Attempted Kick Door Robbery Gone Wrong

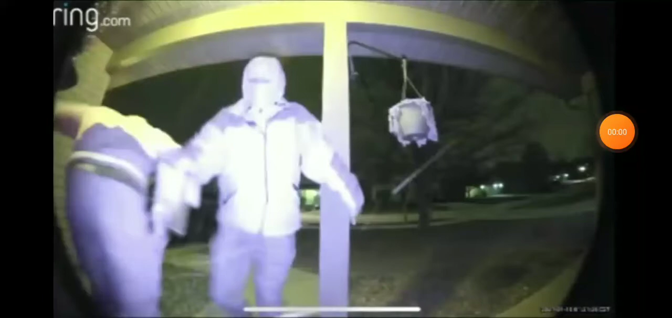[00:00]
A new doorbell recorded at 2 o'clock Monday morning. He's convinced the only reason the pair ran off is because when the one on the left was kicking the front door, he shot himself in the thigh with a gun in his pocket.